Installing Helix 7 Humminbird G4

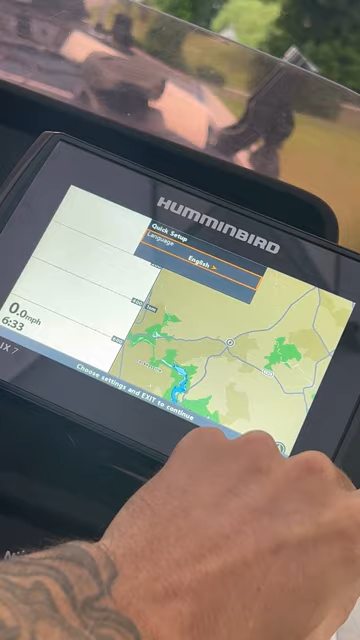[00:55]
says down here to choose settings and exit to continue so English and
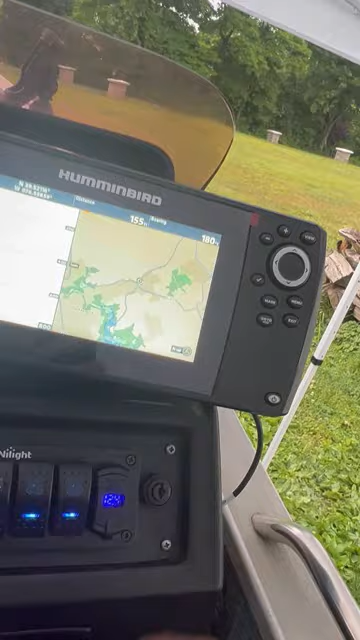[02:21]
we could touch on the menu options we do have the ability for each screen that
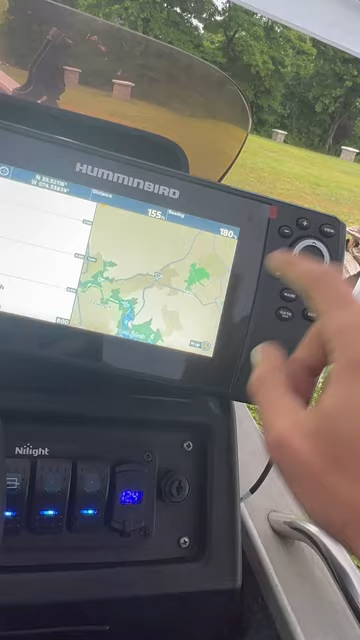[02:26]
run no matter where we're at within the unit we can just hit menu once whatever screen you're on will
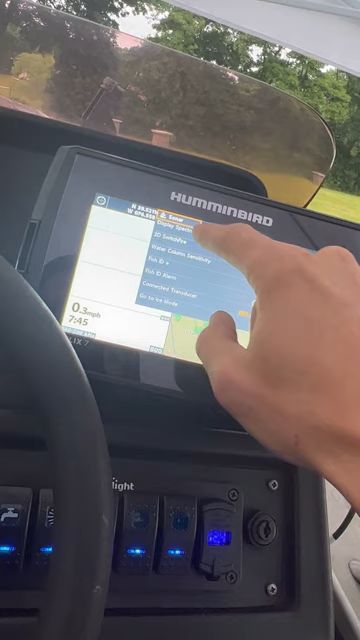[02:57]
back to the top and then you can go over to your next region of
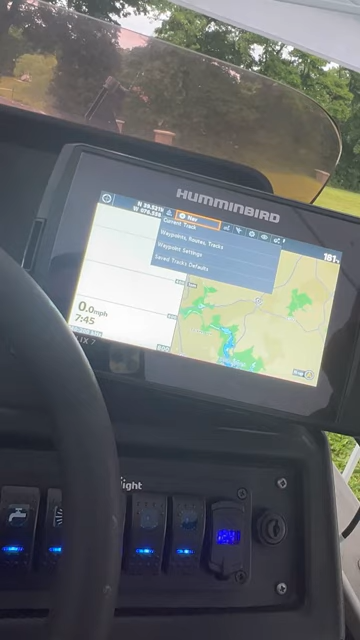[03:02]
the menu for your additional options this one is for navigation as all your waypoint settings and
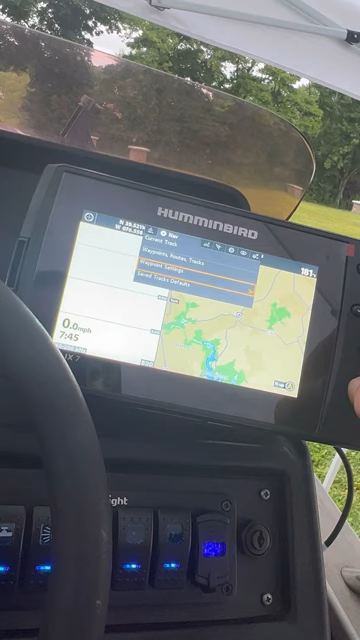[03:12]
track settings you can name things edit things so forth and so on so
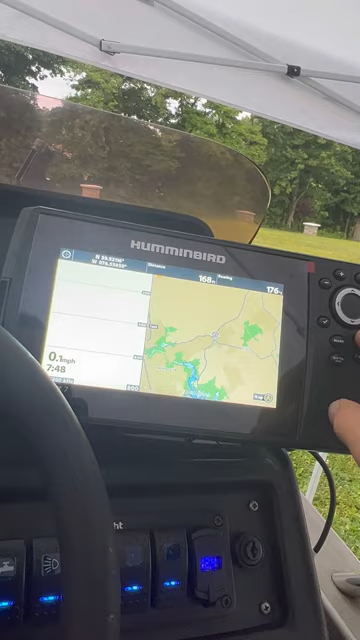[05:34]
lastly is your accessories which is just going to show you that you have the
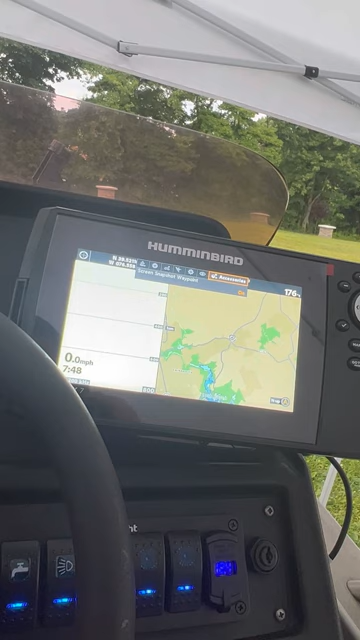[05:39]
screenshot waypoint option you can just turn that on or off depending on what you want to do but
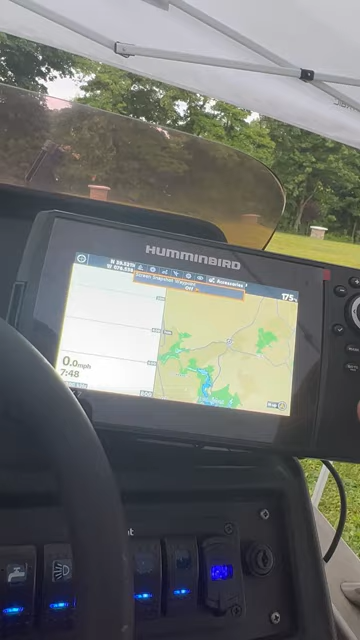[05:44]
I think it's a neat feature to be able to snap a screenshot of each waypoint that you mark for future reference
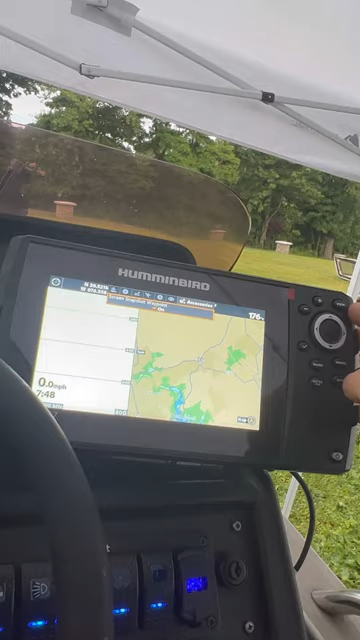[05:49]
again I will be installing the transducer here in a moment so stay tuned